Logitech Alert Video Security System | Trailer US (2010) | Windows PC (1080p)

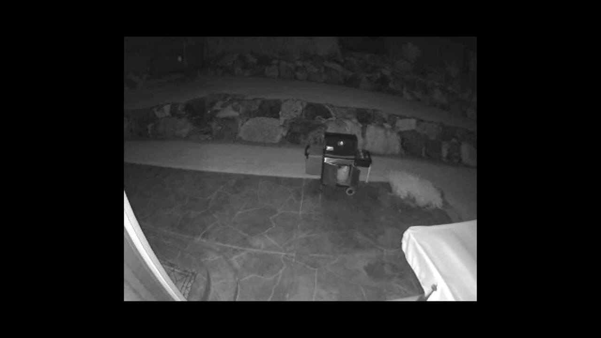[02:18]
it turns on its special infrared illuminators and can see in complete darkness and provide a similar experience or similar footage. Whether you're using the iPhone, the Blackberry, or the Android,